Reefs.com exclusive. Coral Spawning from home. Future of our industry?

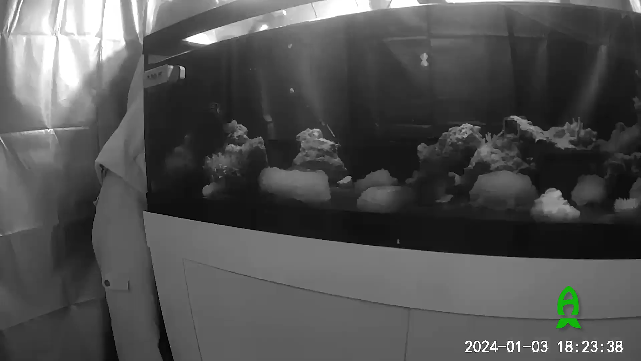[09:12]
the tank lights must have just gone off and i went to check them and it's just kind of looking around nothing much
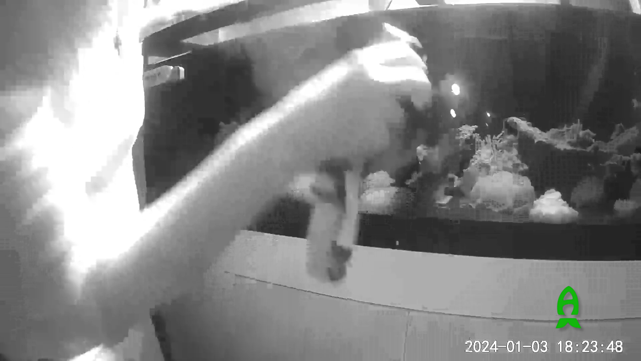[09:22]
was going on and then i saw like a poof of something that i was like oh that kind of looks like a like a spawn like a sperm release
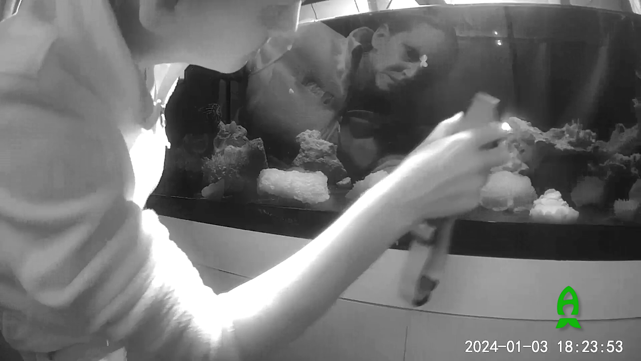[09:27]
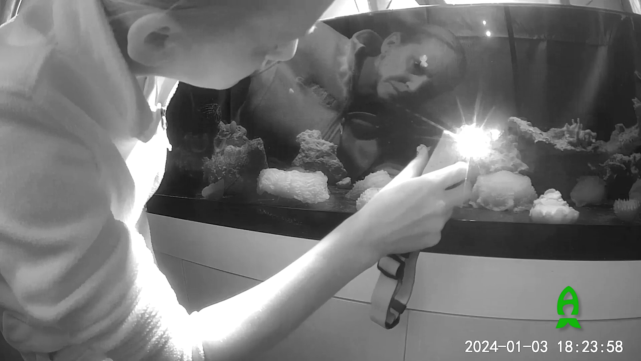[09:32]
and i kind of did a double take got got my headlamp got my phone out just
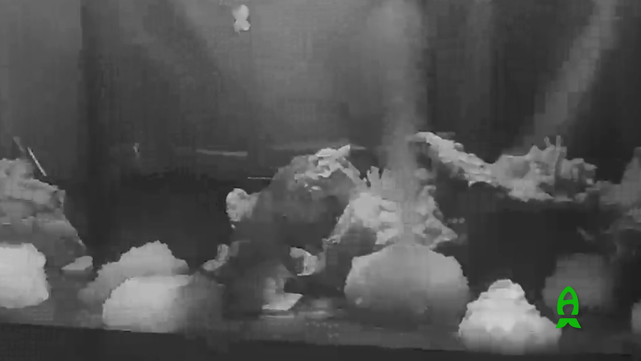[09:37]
you know in case and sure enough it did it again and it it was like a almost like a volcano eruption really from one